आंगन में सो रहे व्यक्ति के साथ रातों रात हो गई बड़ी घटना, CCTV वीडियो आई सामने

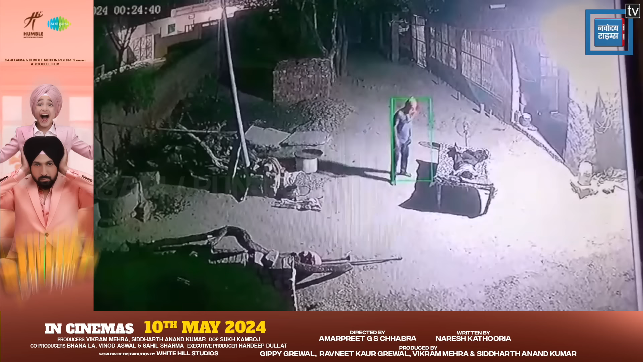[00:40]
भी हैरान रह जाएंगे कि एक व्यक्ति अपने घर के आंगन में सो रहा होता है और आधी रात को ये व्यक्ति घर में घुसता है और ये बदमाश चोरी
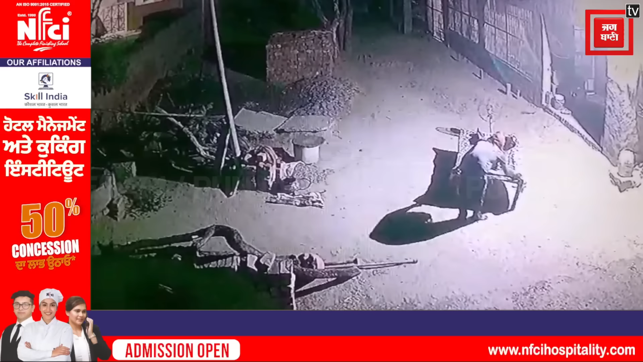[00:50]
की घटना को अंजाम देकर वहां से फरार हो जाता है।
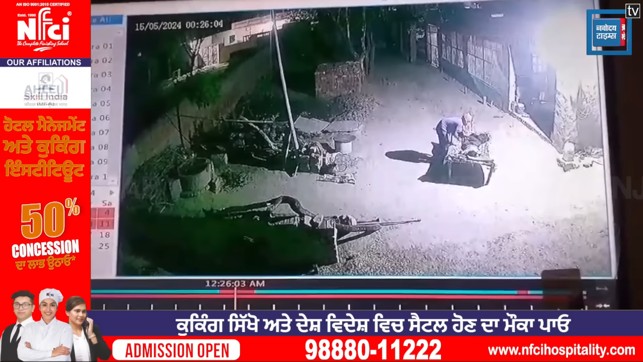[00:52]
आपको बता दें कि ये पूरी घटना वहां लगे सीसीटीवी कैमरा में कैद हो जाती है। इतना ही नहीं, वह व्यक्ति मोबाइल फोन लेकर वहां से फरार हो जाता है। जब सुबह परिजन उठते हैं और दोनों की पहचान की